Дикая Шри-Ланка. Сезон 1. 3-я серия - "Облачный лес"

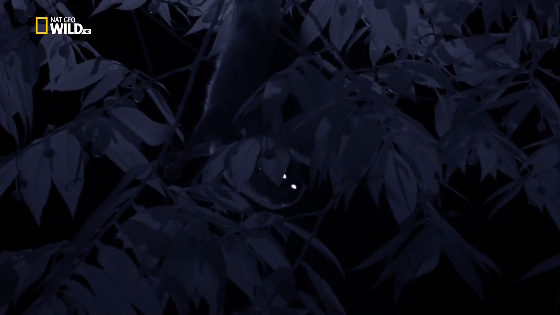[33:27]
Когда-то Шри-Ланка была полна этих странных созданий.
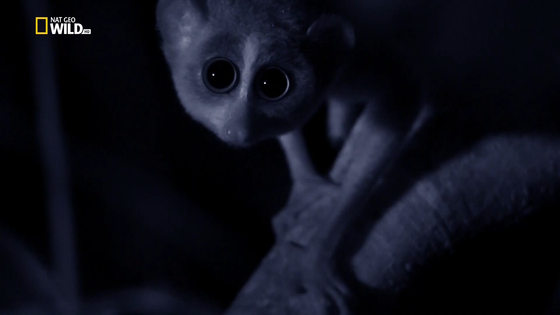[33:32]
Это один из древнейших приматов планеты.
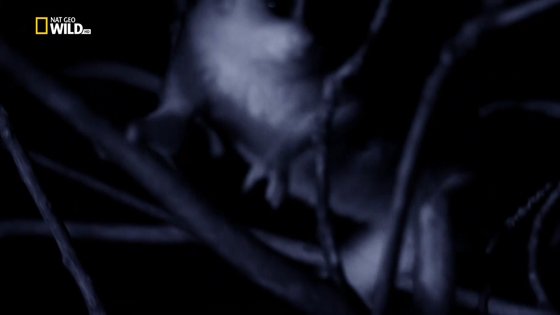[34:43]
Добыча. Сочная стрекоза. Ужин съеден, и пора заняться более насущными вопросами. он выслеживает в ветвях самоклори.
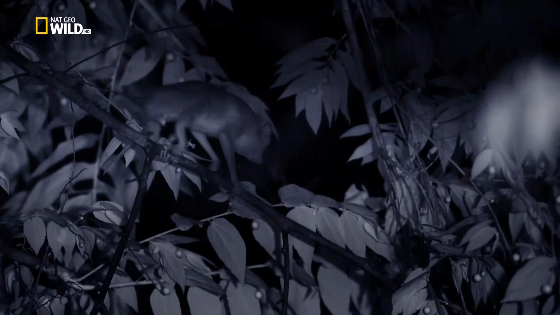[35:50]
После мимолетной встречи самка помечает ветку дерева, сообщая о том, что это ее территория.